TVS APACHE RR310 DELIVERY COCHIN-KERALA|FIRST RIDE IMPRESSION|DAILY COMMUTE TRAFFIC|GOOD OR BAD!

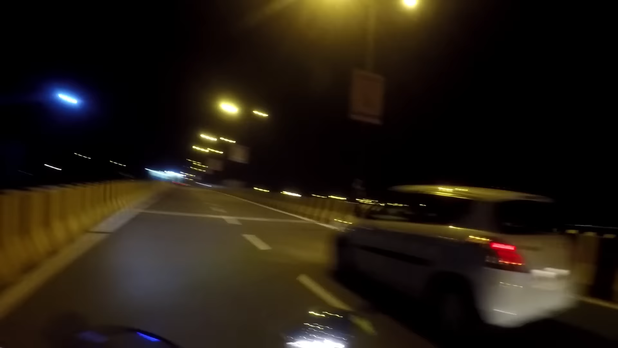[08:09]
It's a collaboration with the BMW bikes.
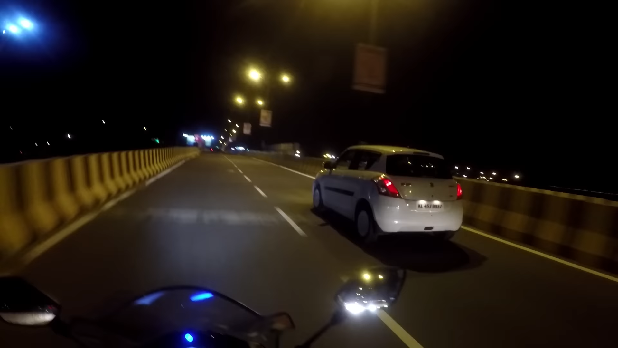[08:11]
Reached near Cochin International Airport. From here it's about 10 kilometers.